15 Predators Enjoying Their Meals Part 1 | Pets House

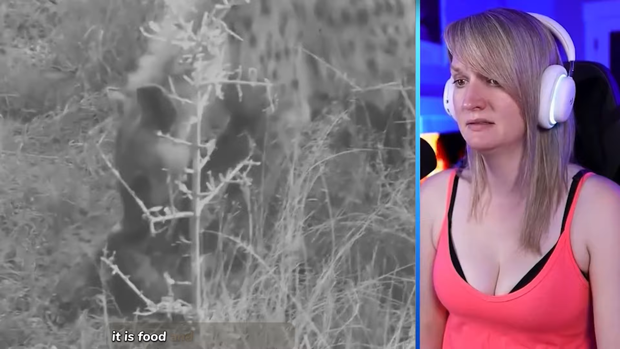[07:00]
and the scavengers will consume it a hyena family feasts on a giraffe that was brought
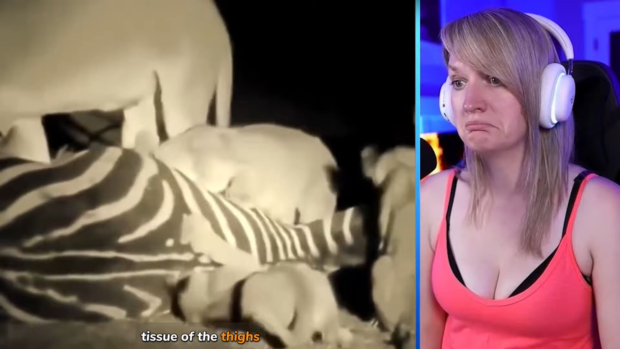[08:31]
and rump first never go it alone when hunting big game when dinner bell
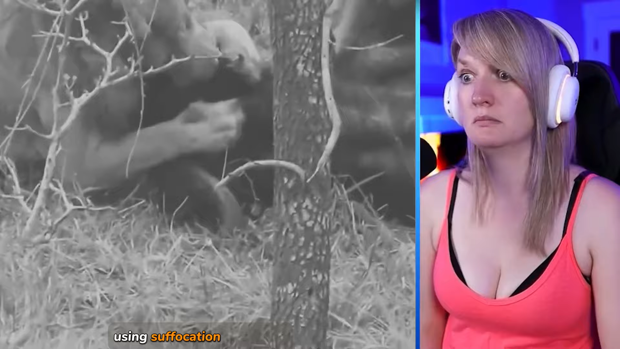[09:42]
and biting during this intense moment that may be unsuitable for sensitive viewers buffalo is on the menu